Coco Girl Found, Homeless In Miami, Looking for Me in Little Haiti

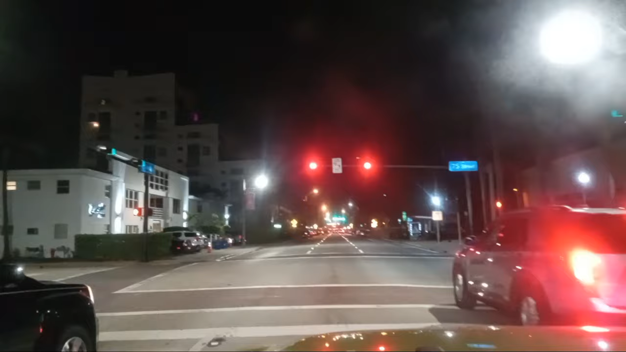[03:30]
When they told me that this place wasn't unsafe a couple of decades ago, I thought I was scared. But I used to come out here around 9 p.m. Right now, yes, it is 1 a.m. in the morning, and I never had to come out at 1. But I've came out late. I used to work sometimes. I used to work until 11. Sometimes I used to work until around this time because the census, we had some crazy days. And since I was one of management, I was among managers.
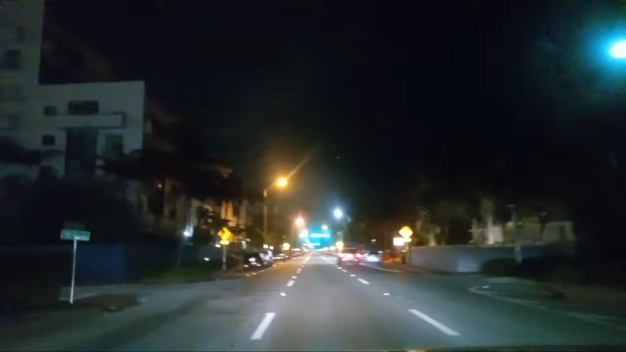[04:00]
I used to have to come out here this late. So it was nothing like this. This place is dangerous now. This is the park.